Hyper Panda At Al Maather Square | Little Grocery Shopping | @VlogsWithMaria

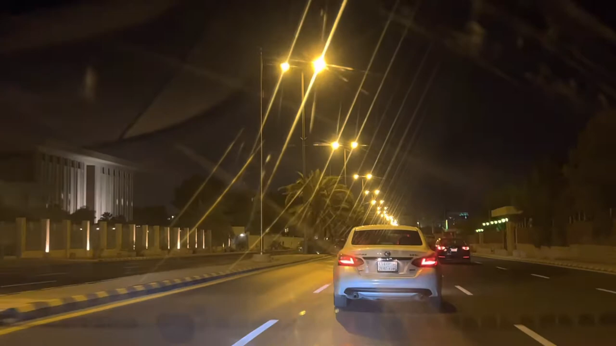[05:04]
گئی اور اب چلتے ہیں جی گھر کی طرف اور گھر جائے نسبالی بیلڈنگ دکھاتی ہوئی ہے منسٹری آف انٹیئر ہے بہت خوبصورت بیلڈنگ ہے یہاں کی ملتے ہیں اب نیکس ویڈیو میں آئی روپ آپ نے انجوئی کیا ہوگا اللہ حافظ